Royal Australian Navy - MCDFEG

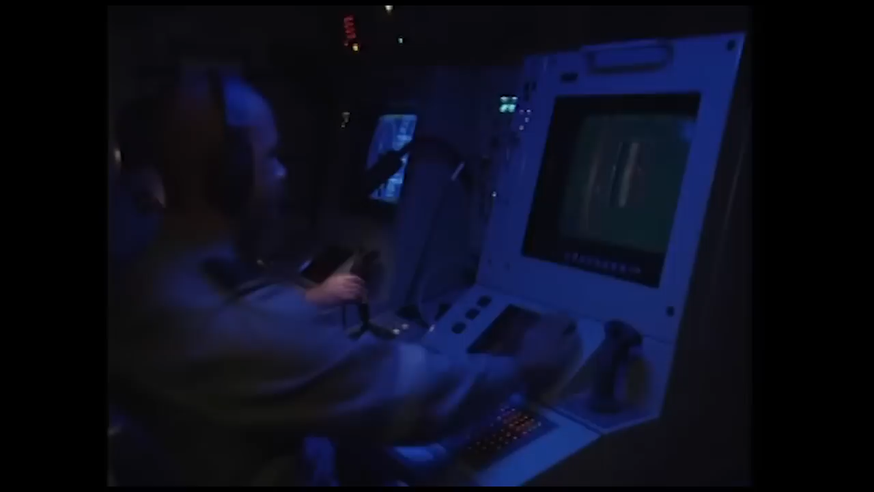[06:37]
for mine detection high definition sonar is employed unlike
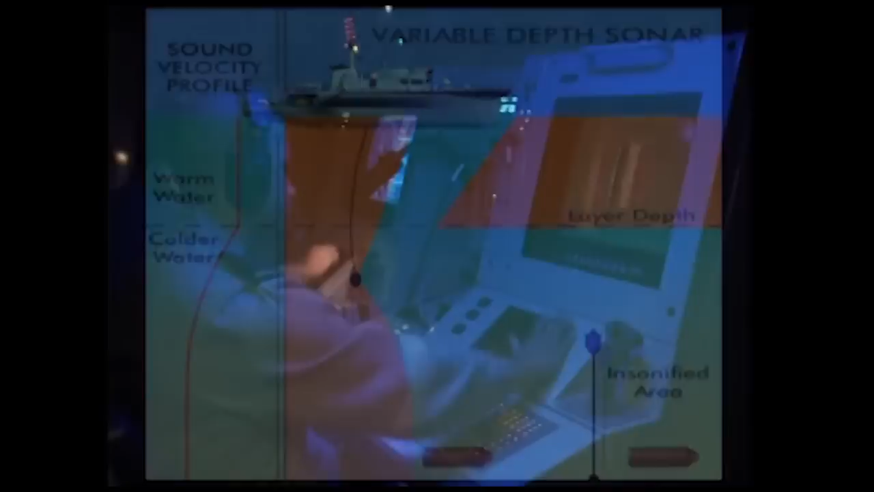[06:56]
1000 meters ahead of the ship whilst simultaneously performing mine classification functions